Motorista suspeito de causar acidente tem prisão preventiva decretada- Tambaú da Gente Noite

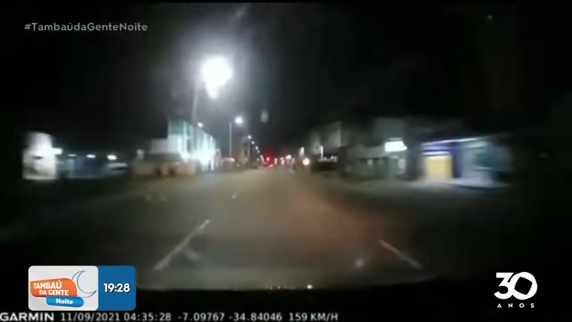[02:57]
dirigia a mais de 160 km por hora no momento da batida.